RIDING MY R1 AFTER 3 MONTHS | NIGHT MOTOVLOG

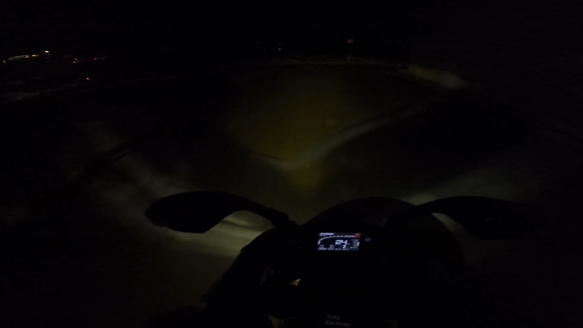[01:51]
इतने time बाद चलाने में ऐसा लग रहा है अरे bike की position and सब कुछ थोड़ा सा different feel हो रहा है. हवा भी शायद कम है आगे वाले tyres में. हवा कम है, गर्मी भी बहुत ज़्यादा है.
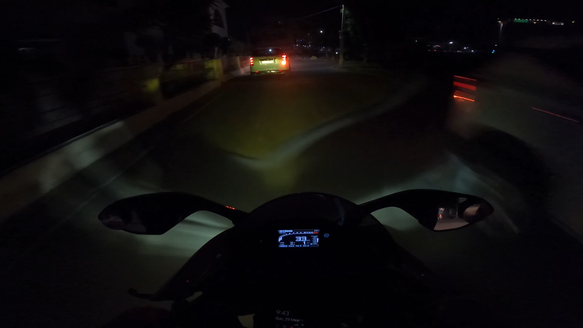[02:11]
टेम्परेचर 34 डिग्री अभी. देखो कितनी चला पाते हैं.
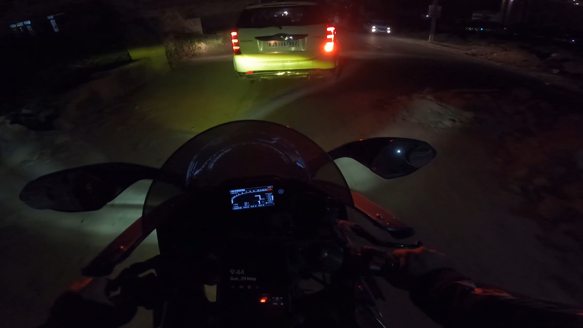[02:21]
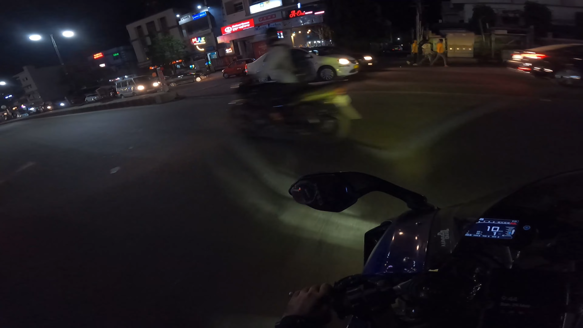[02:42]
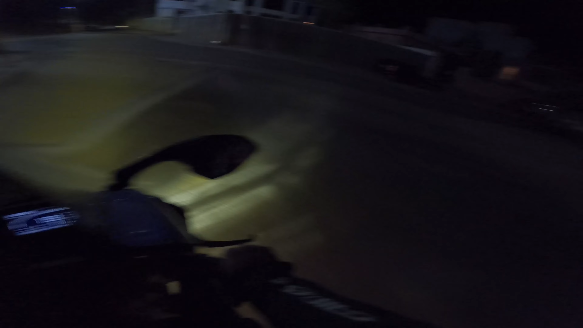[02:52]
यहाँ चलाने में कुछ पता नहीं आता. आप चलाओ नहीं उससे पहले ब्रेक मारो, इधर देखो, खड्डे देखो, ये देखो. इट्स नॉट अ गुड फीलिंग एट ऑल, टेलिंग यू. बाइक्स लाइक RS और एडवेंचर स्पोर्ट, दोज बाइक्स आर लव.